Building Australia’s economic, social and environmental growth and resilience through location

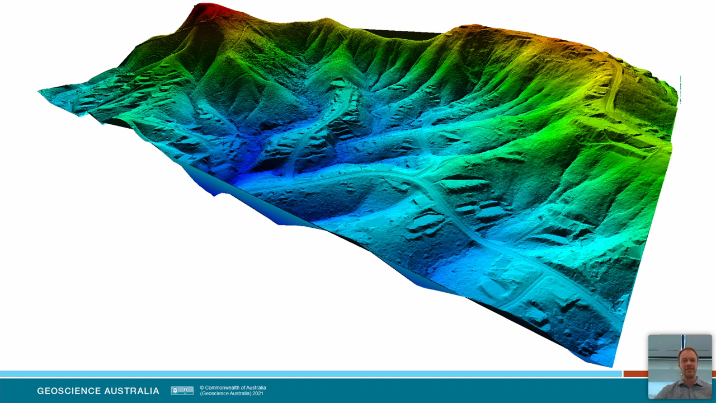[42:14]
This is an example of a bare earth digital elevation model or DEM. Here's the same model with some building models overlaid on top of it.
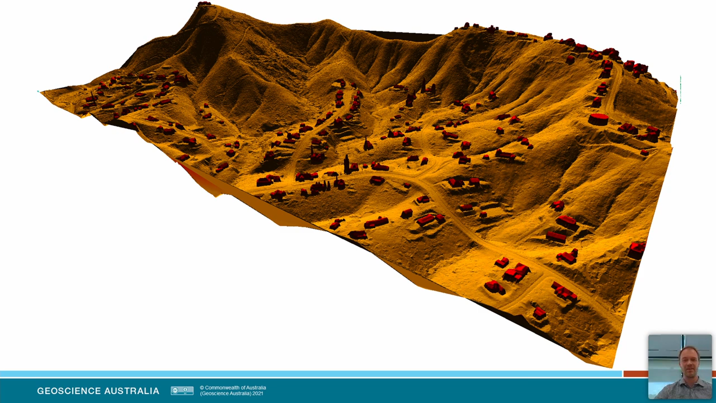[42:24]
And lastly, this is an example of some of the point data or point cloud data that can be accessed through the system. So this is the vegetation points from the lidar data set that was used to derive the underlying models.